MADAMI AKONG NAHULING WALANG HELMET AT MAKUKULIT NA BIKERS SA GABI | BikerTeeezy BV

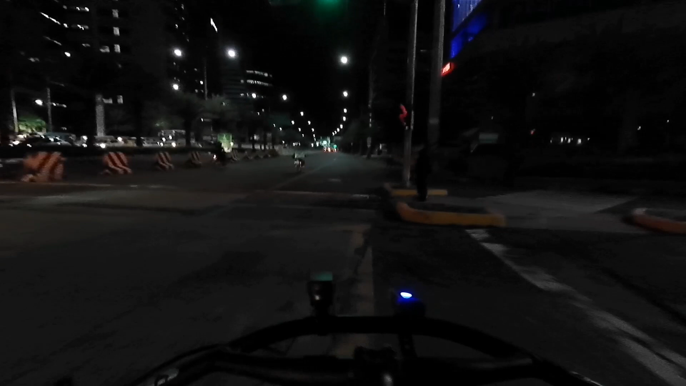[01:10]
Actually, minsan makakamas. Naiintindihan ko naman yung iba na walang pambihirang eh.
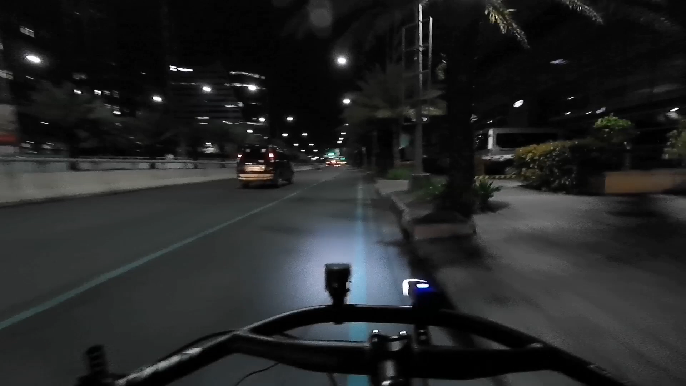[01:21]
Kasi yung iba, siguro nagkitipid talaga. Pero iba yung mga nakatunog mayamang hacks. Tapos walang helmet. Ayun yung, hindi ko makapaniwala walang pambiling helmet. Kaya ito, sana matyentuhan natin sila. Marami dito eh. Doon banda sa Crimson Hotel.
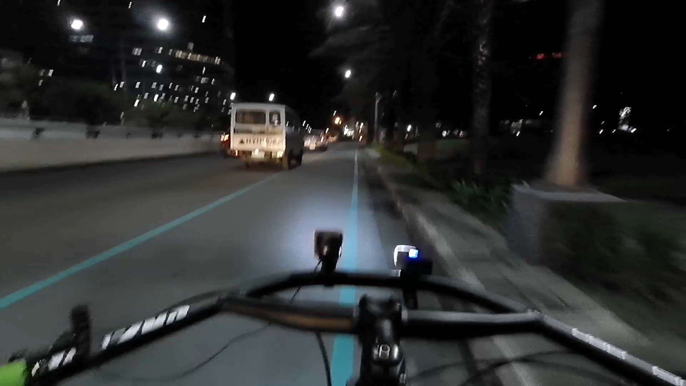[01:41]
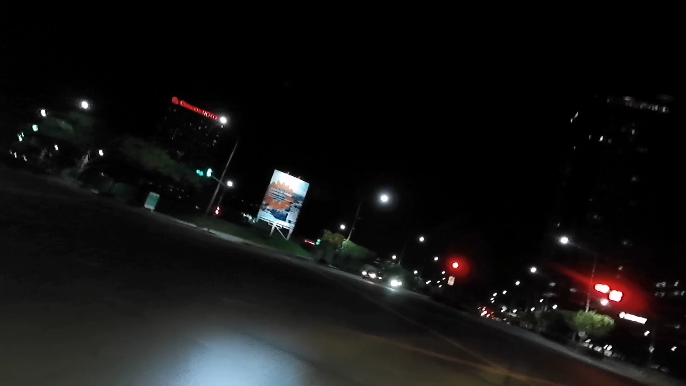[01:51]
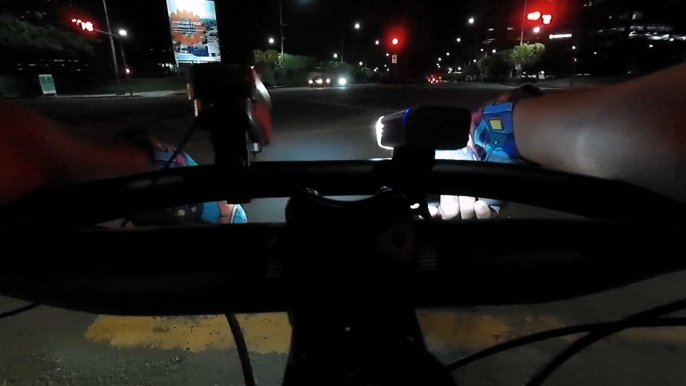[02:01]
Spectrum pala ang tawag dito sa crossing na to.
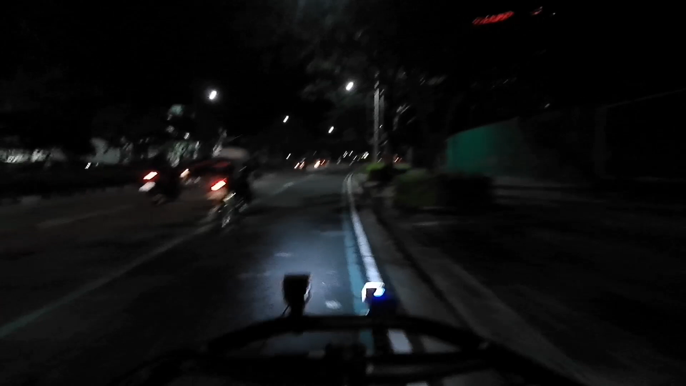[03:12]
Pamanok siya pa-uwi. And ayun, nakakuwi naman ng ligtas. Tumusunod sa batas traffic. Pero yung iba, hindi talaga maayos yung gear. Bakit ang OA natin ka ba? Sabi na ako OA. Kasi kasalanan ng isa, kasalanan ng lahat.
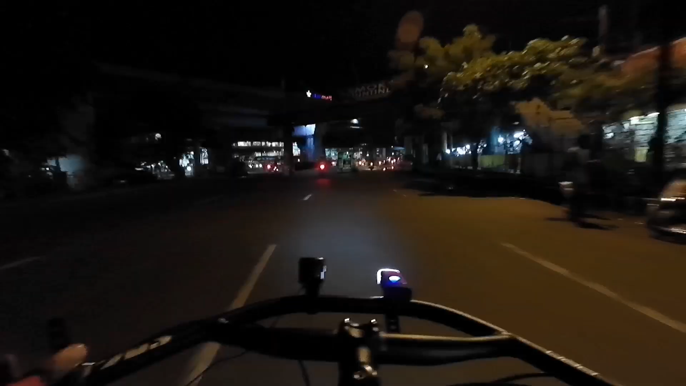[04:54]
Dito sa Mountain Loop, ha! Alright, kaya gusto ko ipakita sa inyo kung gaano ka kakulit kung yung mga ibang bikers dito. Ayan, alam ko naman na isa iba't ibang lugar, may mga kakulit.